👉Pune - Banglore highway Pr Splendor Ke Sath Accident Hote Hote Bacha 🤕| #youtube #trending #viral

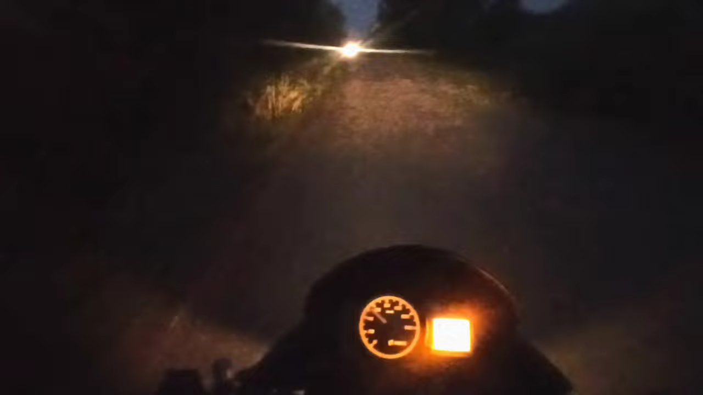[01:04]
तो बाई तुम्हार भाई निकल गया है नहीं बाई कलेकर बाई सॉमने का कुछ दिख नहीं देरा क्योंकि यह हिलमेट का मेरा वाइजर पूरा स्मोक वाइजर है और भाई वाइजर बंद